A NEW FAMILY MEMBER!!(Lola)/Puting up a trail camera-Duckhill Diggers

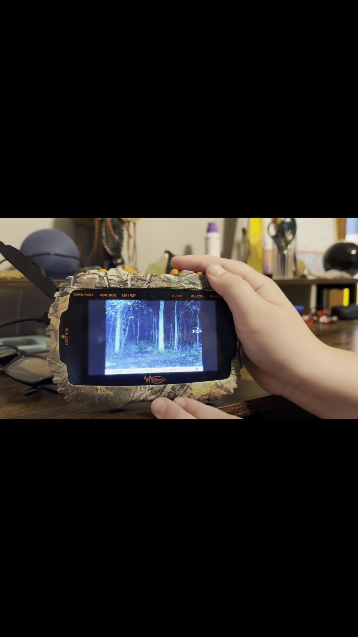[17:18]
Okay, so I'm not sure if y'all can see this, but right here are some raccoons.
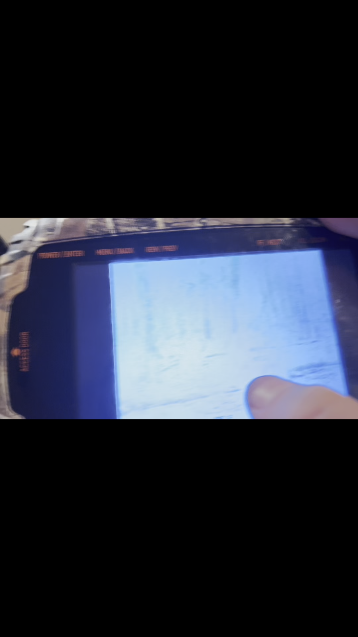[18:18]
so we got one doe, and then what we got here?